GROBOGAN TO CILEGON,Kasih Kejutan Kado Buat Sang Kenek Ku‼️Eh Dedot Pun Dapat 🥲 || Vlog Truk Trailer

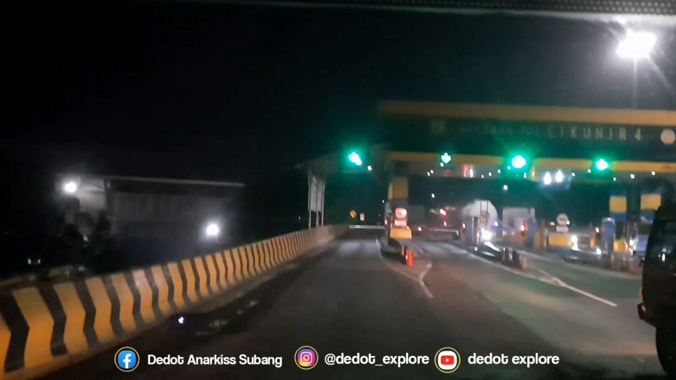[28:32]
Bismillahirrahmanirrahim guys, diberangkatkan kembali nih guys, dan Mama Seko saatnya istirahat nih, dilanjutkan oleh saya nih dari Cikunir guys. Mudah-mudahan gak kesiangan banget. Langsung memasuki jalur lingkar nih guys, Jakarta Selatan. Tuh, ini membahayakan nih, berhenti di sini gak pakai lampu.